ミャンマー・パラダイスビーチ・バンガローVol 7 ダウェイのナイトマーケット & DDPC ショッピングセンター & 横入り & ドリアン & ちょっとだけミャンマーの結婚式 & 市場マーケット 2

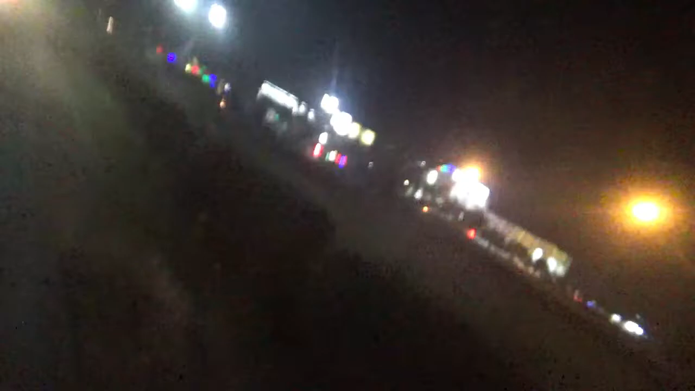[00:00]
なんかねナイトマーケットみたいなのがあったのでちょっと寄ってみますね
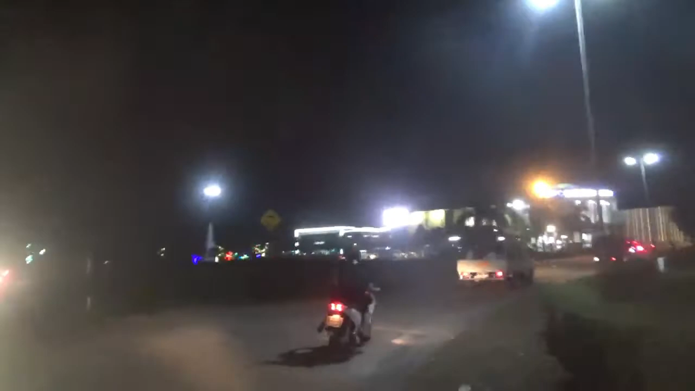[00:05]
ここDDPCショッピングセンターっていうのがありましてそ
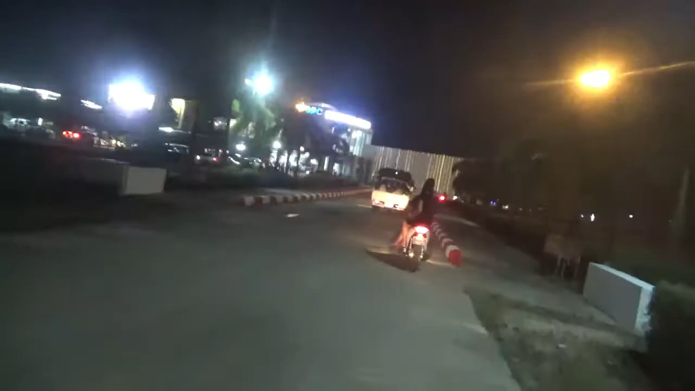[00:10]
この奥にナイトマーケットがありますここも2年前に来ましたでも
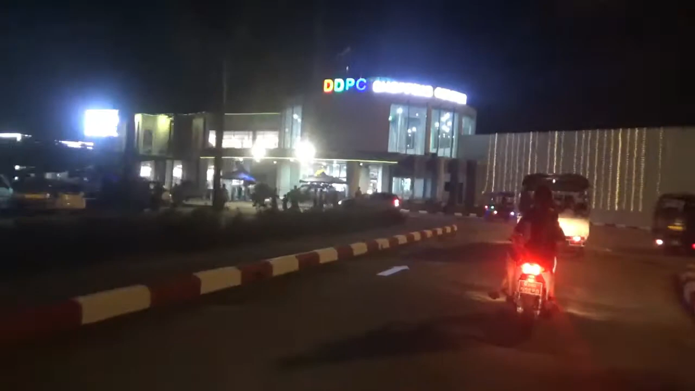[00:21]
その頃よりも多分店は入っているんじゃないかなと思いますその頃は出てきたばっかりで店はね半分ぐらいしか埋まってなかったかなでも今なんか外からパッと
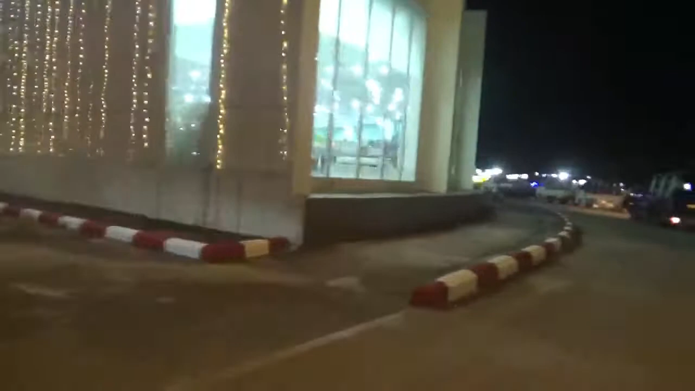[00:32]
見結構埋まっているような感じがしますねでナイトマーケ
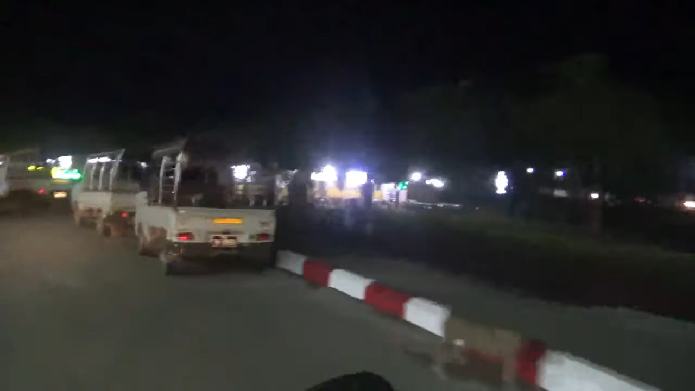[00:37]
ットはね奥の方にあるんですよね多分行けると思うんだけどここから行けないかな
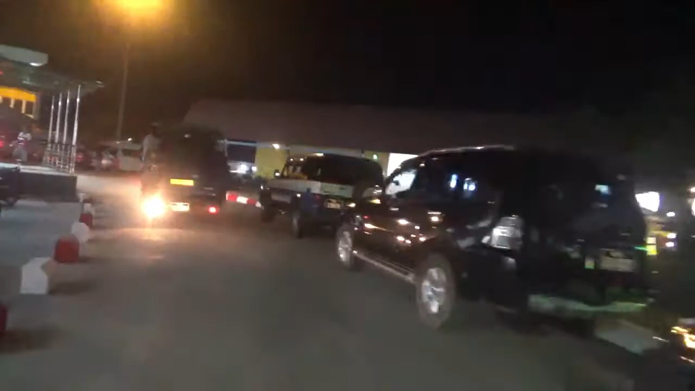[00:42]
多分行けると思うんですよねえーとまあとりあえず
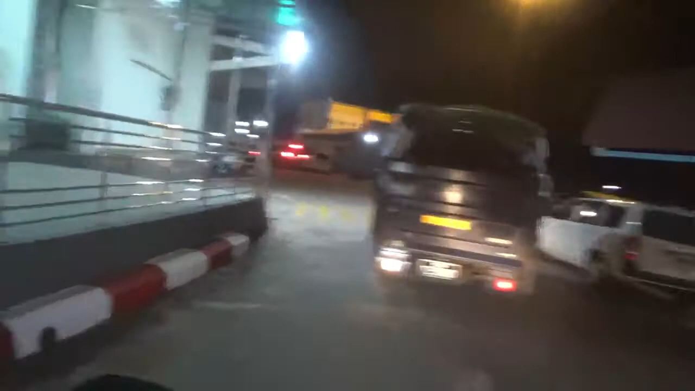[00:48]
はいっていくからあ行ける行ける行けますねはいここナイトマーケットです
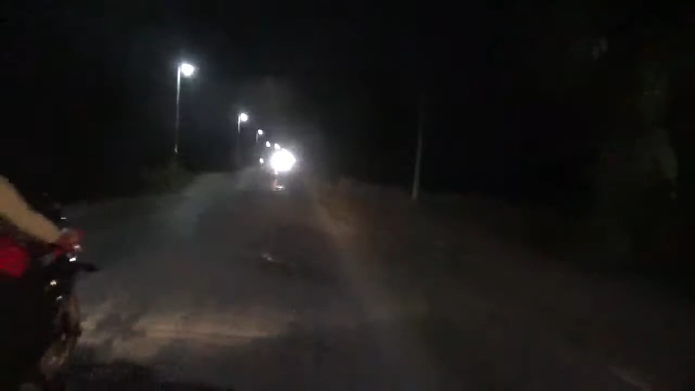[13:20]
今ねー、えー、もう真っ暗なんですけどおー、おー、ゲスハウスの方に向かってますもう、ほぼついてるようなもんですねあと、5分、10分くらいで着きますはい、はいえーと、昨日泊まったところと一緒ですはい、えー、昨日、昨日、昨日、おととい、おとといかおととい止まったところと一緒ですね、はいえー、なかなか、いいゲスハウスだと思いますようんあ、口がドリアン臭いさっきね、ドリアンのね、アイスを食べましたなのでね、